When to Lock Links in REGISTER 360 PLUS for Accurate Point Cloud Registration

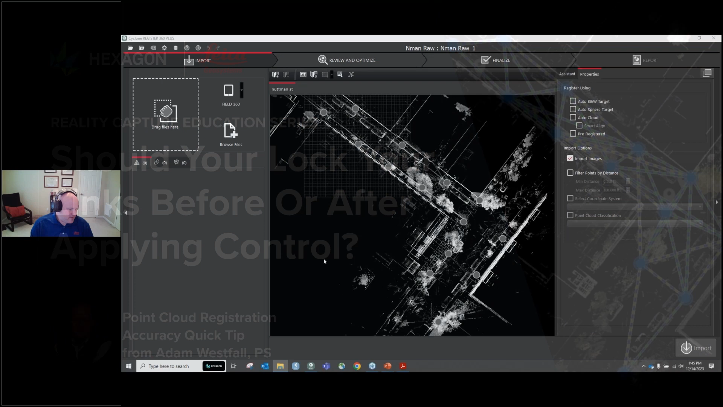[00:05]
This data set, really what I wanted to look at is, I don't know if we've all seen this where we've got these issues with, there's a bad link somewhere. And in core, what I would do is I'd sort by error, fix the one with the worst error, re-register, sort again, and just keep doing that. But the main difference is when you seem hard to chase one of these down and register 360+,
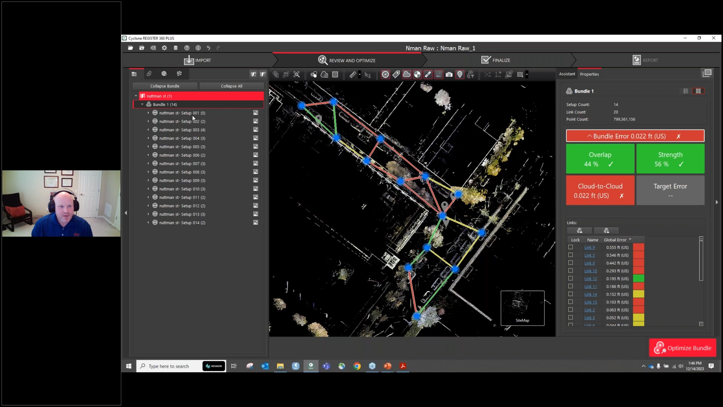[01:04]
And that's with good practices if a scan is leveled in 10 degrees. That's a great feature. But the thing to keep in mind is you don't want to do that every scan like it was done here. Because let's say 17 seconds is a pretty wide range. It's good enough for one scan and for quite a bit of distance. But let's say it got plumb out 10 seconds, that's within 10 seconds, and scan one is 10 seconds, scan two is 10 seconds the other way, that's 20 seconds. If I remember my math correctly, 20 seconds at 100 feet is a hundredth. So that's six millimeters of tilt that it cannot, it's constrained from adjusting that out of these scans at 100 feet.
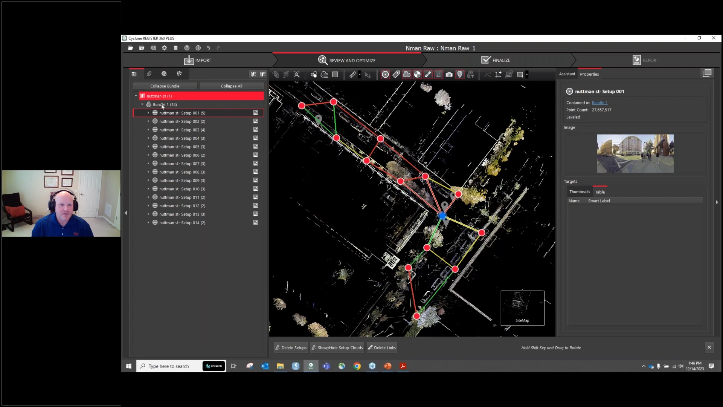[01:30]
And these buildings, if you look at these, I think some of these are more than 100 feet. And so let's also look at top down. This one had a lot of issues. This is raw import. This building is ghosted. Let's kick it in the true slicer so you can really tell. So I think somebody was looking at these scans here and they got the wrong bump outs on this because there's a whole, these, so you have several scans coincidental here.
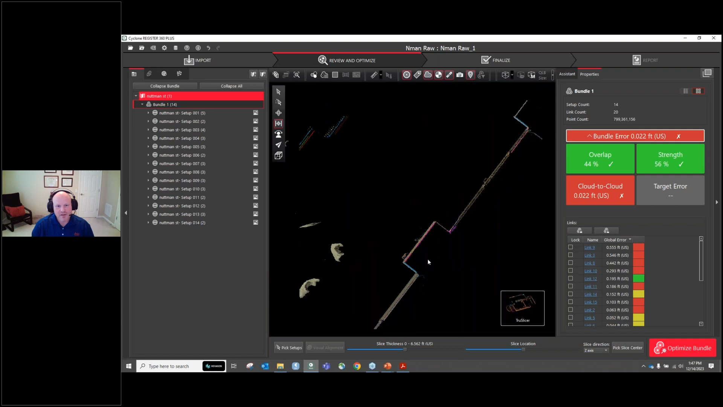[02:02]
And then you have the same building and then different layers of incorrectness. And actually these, I've already been through this data set at the Fine Tooth Comb,
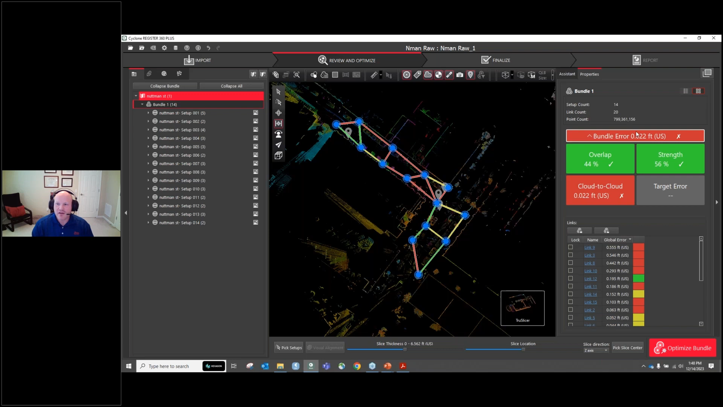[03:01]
because I did it three times, but it allows each individual scan to adjust and massage that tilt out between the network between scans. Because the first thing I could do 200s, and this is quite, this data set's got a lot of problems, but the first thing I did was toggle off the tilt, told it to not constrain the tilt. And I got it down the, well, about 8,000th to 100th. And obviously I had to go through and fix all these coincidental issues. But that's, that's another key takeaway with the tilt is if you don't unconstrain that, the software is unable to free up that Z-axis to get a better numbers.
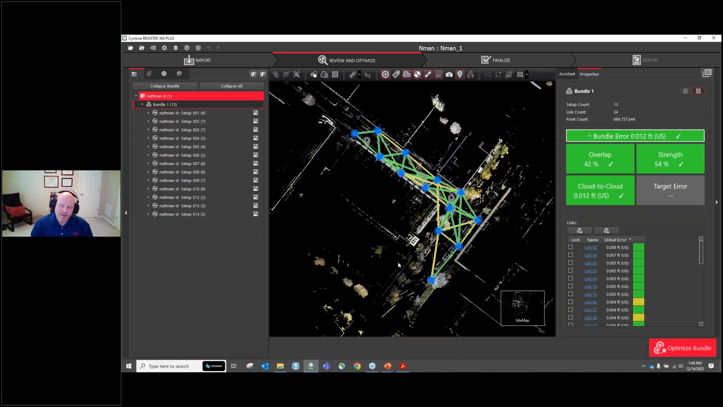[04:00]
you can lock or unlock your scan to scan. Now, whether I'm using total station or GNSS, I always lock to begin with and then apply the control.
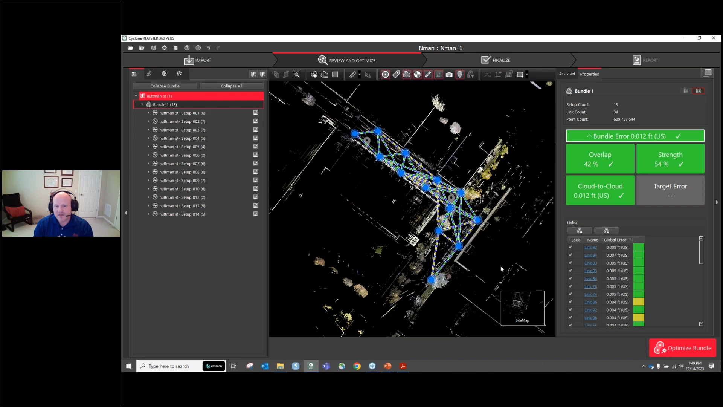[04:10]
Because if it's total station, I'm going to suspect that it's better than my network of scans. Because if you know how it works, like this is brick buildings, it's asphalt, you're very accurate. But by the time you go from one, two, three, four, five links, even if it's 7,000th per link, they don't add up. But say they did, that's three and a half to 100s across this, uh, down this. And you can get much better than three and a half hundreds if you set a total station up and shoot a prism.
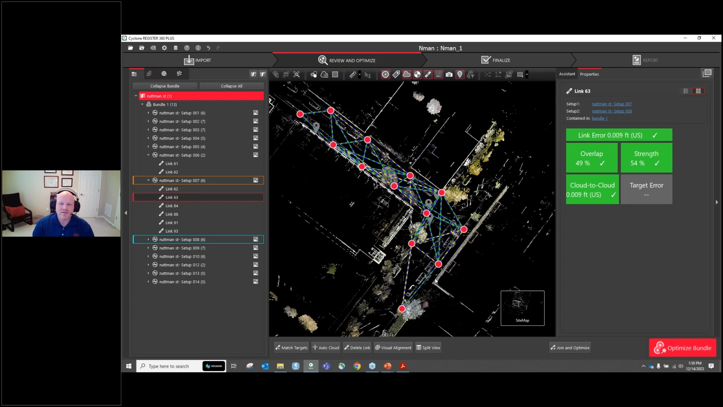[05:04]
Or if it's half a foot, let's say it's probably got a measure up problem with that target. So I like to lock first to get a QA, QC against my, uh, my scan data for the total station data. And then when I apply, if I get something like, uh, three hundreds, then I'm going to say, well, that's pretty much matches what I would expect to get with the accuracy I have between each link. And what I'm getting out of my least squares adjustment for my survey data. So then I, I delete the application and control, I unlock and I apply control, and then that floats it out and locks it.
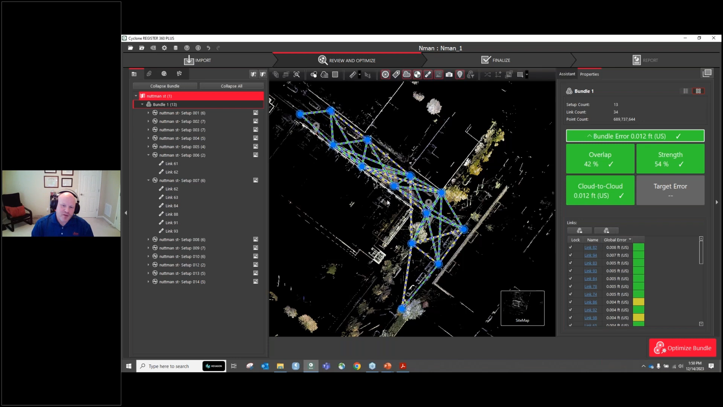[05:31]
And conversely, if this was VRS at Urban Canyon, you probably wouldn't even try to do GPS. But the, uh, if it was sub-centimeter, I just leave it locked and let it distribute that error out to the control points.